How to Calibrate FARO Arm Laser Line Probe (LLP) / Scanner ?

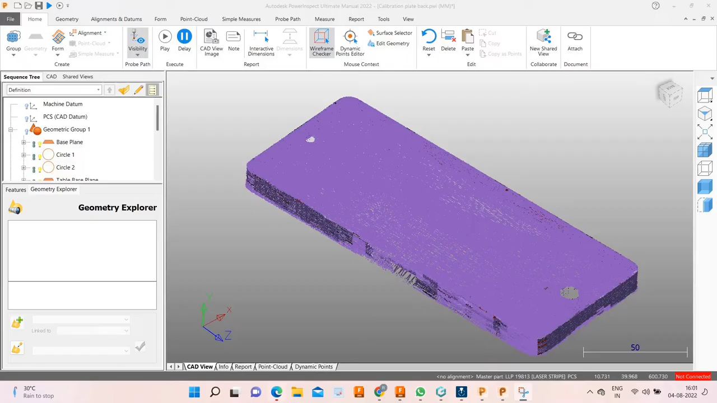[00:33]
The scanner allows us to create 3D digital replicas of the objects that are being scanned. This data can be used to create CAD models which can be used for manufacturing the components.
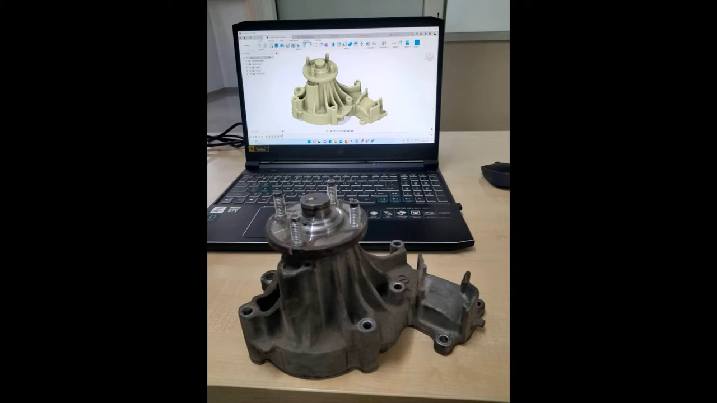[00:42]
This is called reverse engineering. For inspecting a component for correct dimensions, the point cloud data obtained by scanning can be compared with the existing
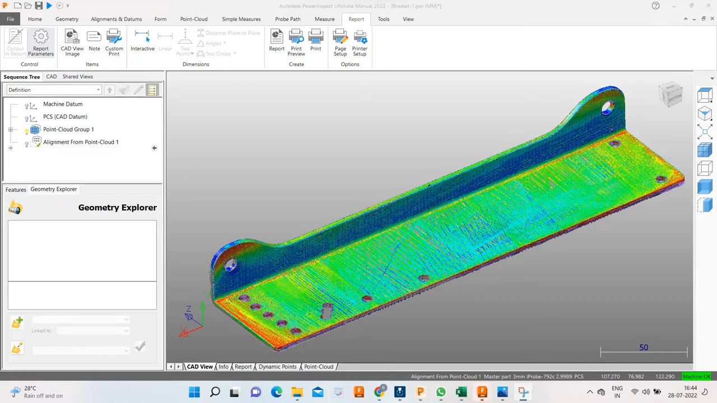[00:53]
CAD model of the component and deviations can be measured. In the coming videos, we are going to see all these procedures in detail.